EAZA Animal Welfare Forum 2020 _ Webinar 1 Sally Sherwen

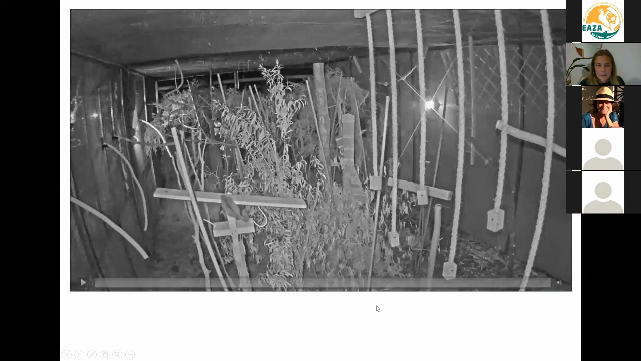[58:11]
And here's a short video of what it looks like in action. Uh, these are lead beater's possums, a critically endangered species that we work with here in Victoria. This is, um, these guys are a recovery species. So these ones aren't on display to the public, but, um, but being bred for hopeful release to the wild one day when habitat's, um, in a better state. And we wanted to build up specific types of fitness in these guys.
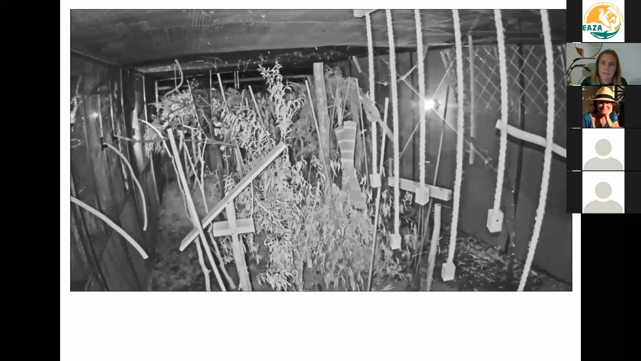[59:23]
to this enclosure program, just like we do our own health and fitness body condition. programs to make sure that we, you know, we, we hit the right target areas. And this is a rotational space that they, they move through and different pairs have access to. So that's just a nice little summary of that in action.